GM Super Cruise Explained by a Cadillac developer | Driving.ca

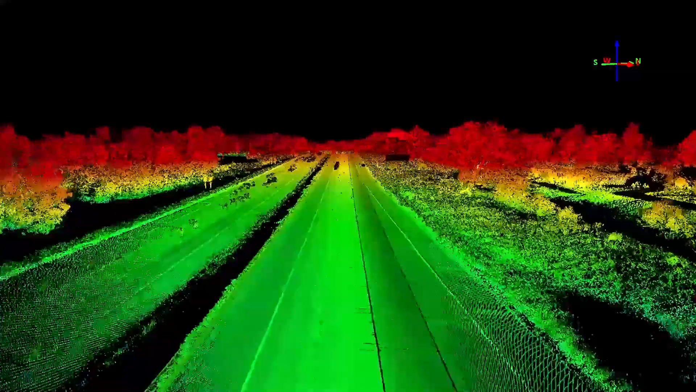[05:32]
I believe there's over 300,000 kilometers worth of highway in North America and Canada that is mapped out using what we call a LIDAR technology.